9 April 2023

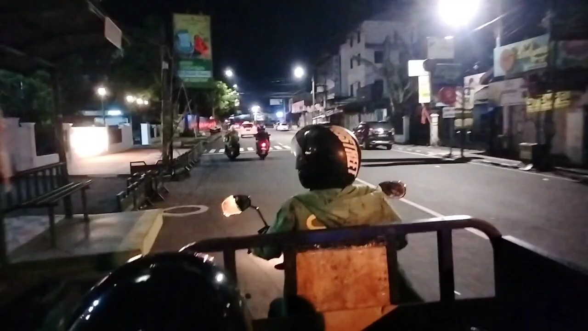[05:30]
Kosong 225 kita memasuki area di seputaran stasiun Yogyakarta. Oke,